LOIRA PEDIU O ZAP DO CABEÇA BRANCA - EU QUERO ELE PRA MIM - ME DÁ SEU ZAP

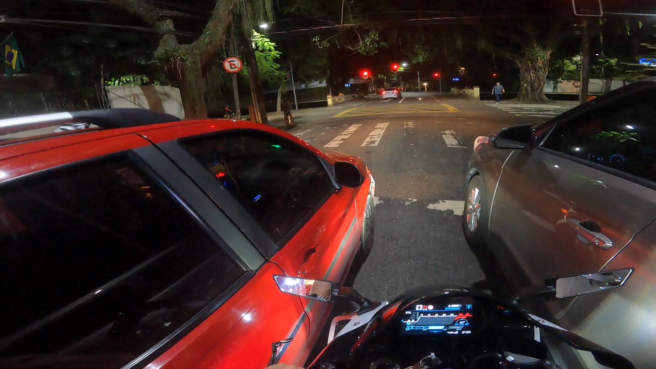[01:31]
Deus abençoando o nosso rolê, graças a Deus, tudo dá certo. Vamos passar aqui agora pelo Baixo Leblon. Olha a bicicleta aí, olha a bicicleta aí. Olha o coroa, olha o coroa. Olha, olha ele aí. Olha ele aí.
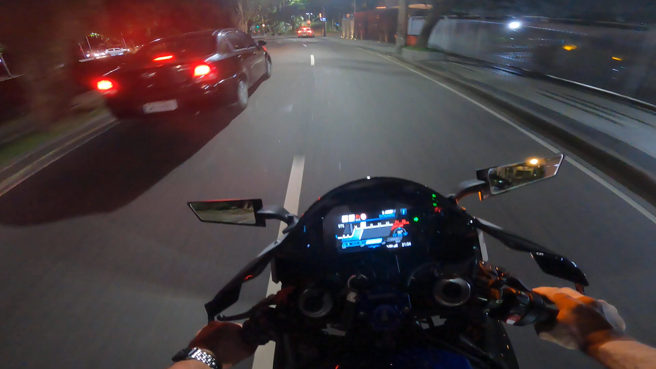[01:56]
É o Saad, rapaz. Saad tá dando 1 milhão nessa bicicleta aí.
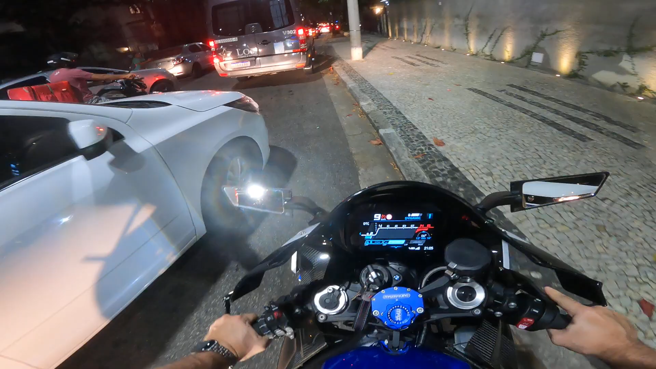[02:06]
Olha o Saad, olha o Saad.
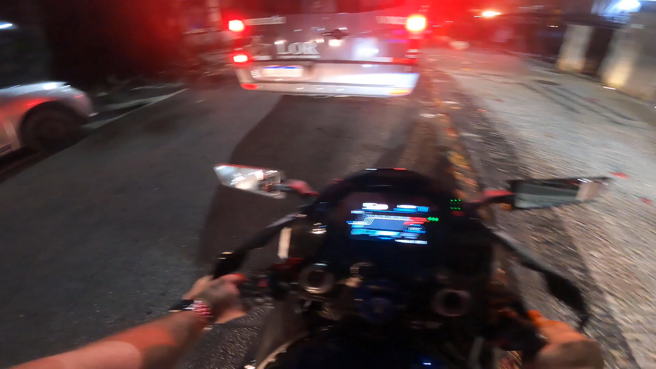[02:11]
Mandando ver. Só tem moto top. E essa bicicleta aí de... E essa bicicleta aí de...
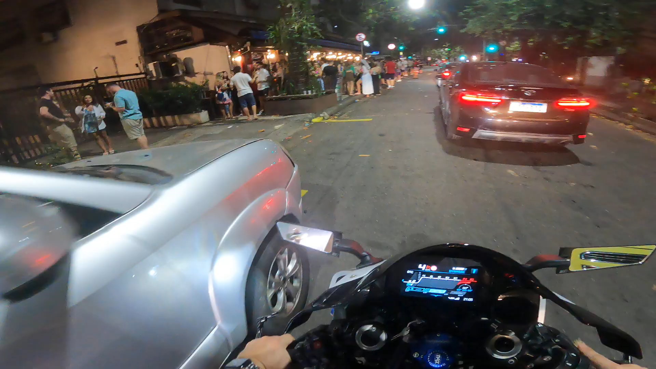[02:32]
Que dá 100 km por hora.
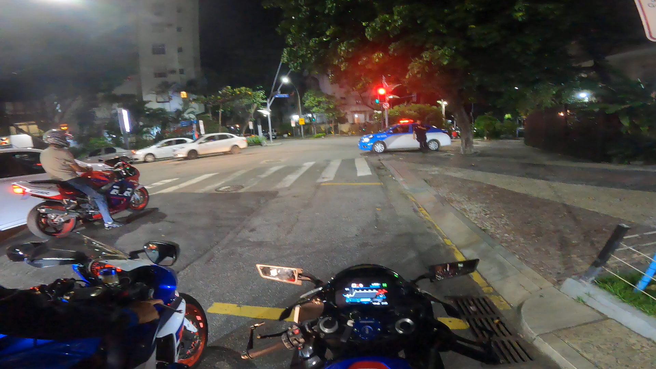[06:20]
Obrigado. Olha que cena bonita. Shred do meu lado, CBR. Um amigo aqui também. Vambora que abriu. Vamos que vamos, hein? Que o rolê tá bonito. Olha o farol, olha o farol.
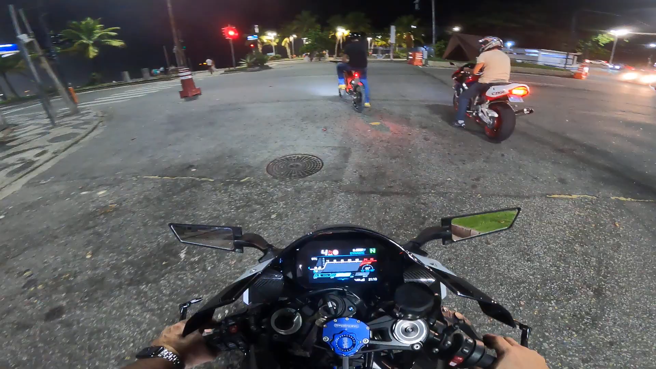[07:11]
Olha o coroa, olha o coroa. Olha os dois, esses dois são uma figura. Aí.
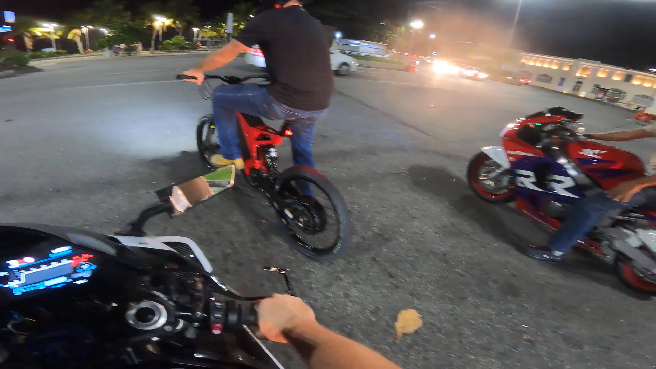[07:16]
Calma, Saad.
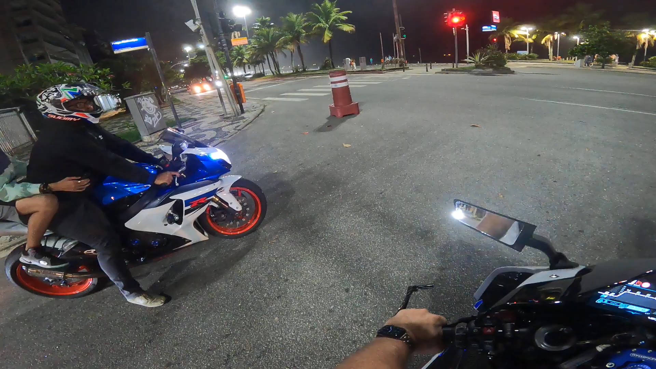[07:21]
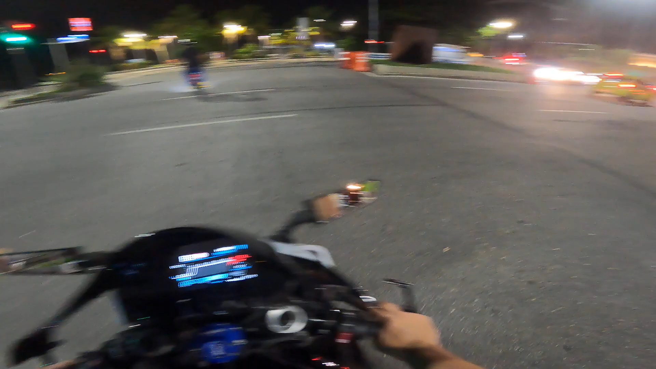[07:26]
Ô, carol, ô, carol. Eu tô 90 aqui. Olha a redução. Esse quick tá bonito.
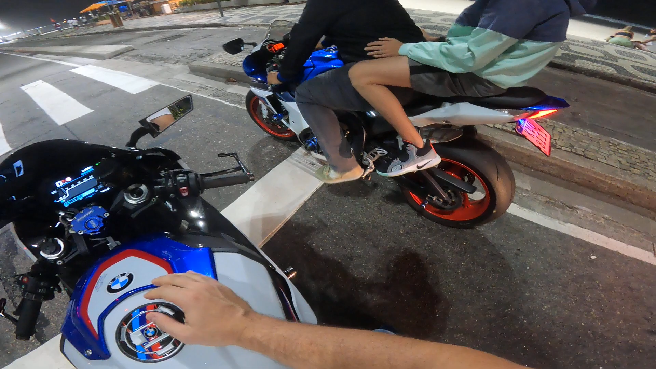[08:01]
Vamos, hein? Bora, hein?
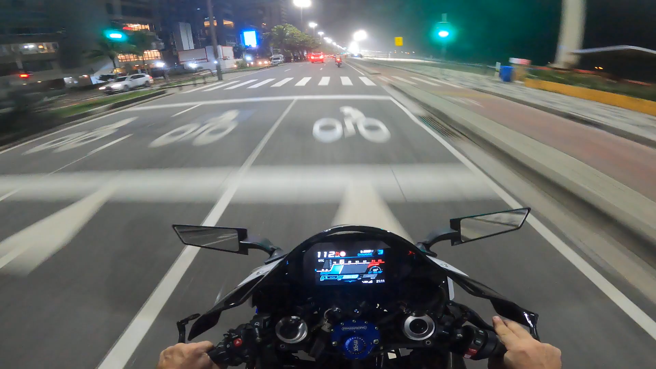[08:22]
Mal é assim, tu vê? Por isso que eu não saio passando direto, eu vou com cautela.
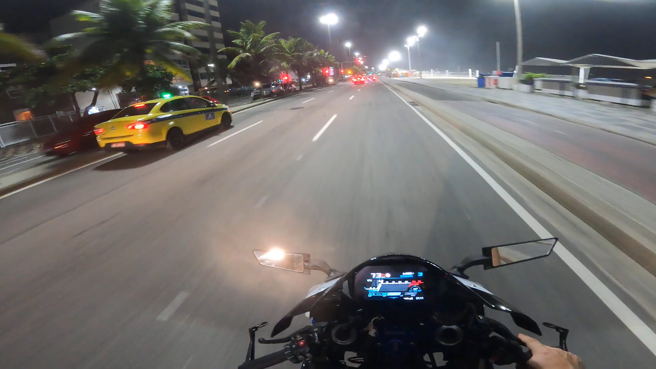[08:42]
Ih, passou direto. Se empolgou, olha lá, foi embora.
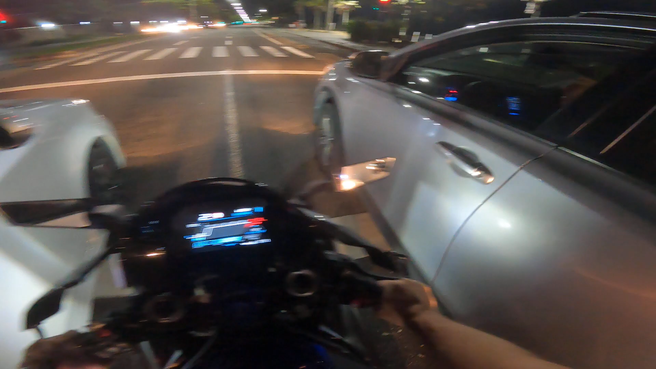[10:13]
O pessoal abriu. Obrigado. O pessoal abriu. A moto morreu do nada, galera.
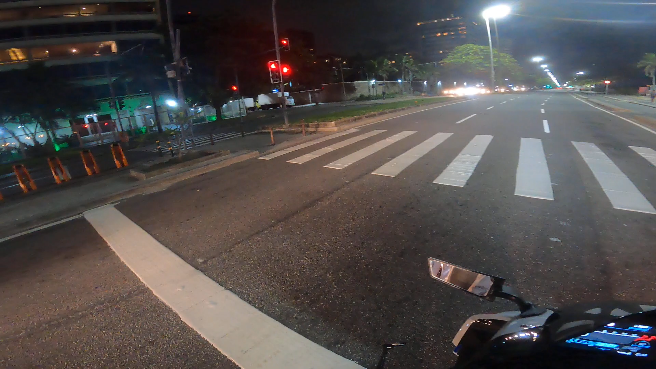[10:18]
Do nada. Essa moto acorda depois de 6 mil giros, tá? Até 6 mil giros, a pilotagem dela é bem segura, é muito forte.